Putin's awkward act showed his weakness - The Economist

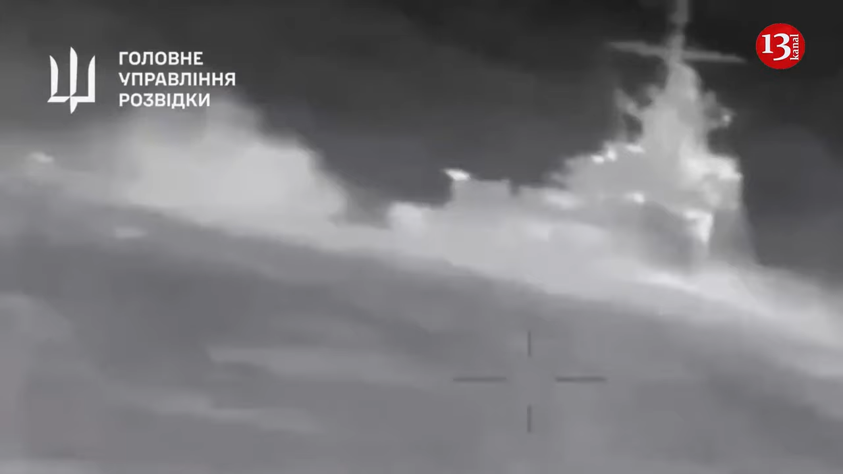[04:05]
On the night of March the 5th, a special unit of the Defence Intelligence Group 13, near the Kirsch Strait, attacked the Black Sea Fleet patrol ship Sergei Kotov.
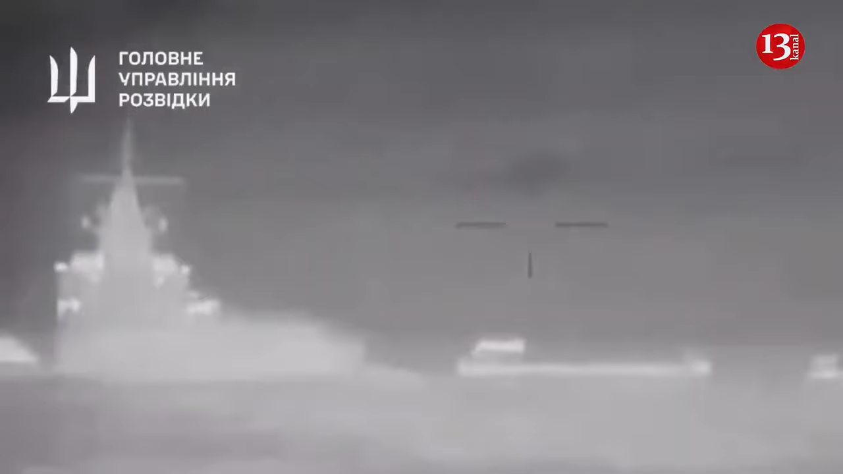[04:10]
As a result of the attack, by Magura V-5 maritime drones, the ship was eliminated.
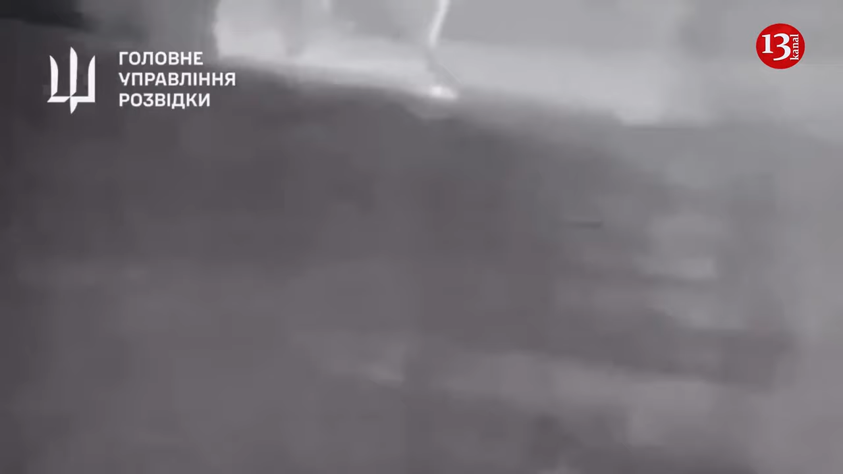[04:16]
This is the third Russian Black Sea Fleet vessel to sink in the last five weeks.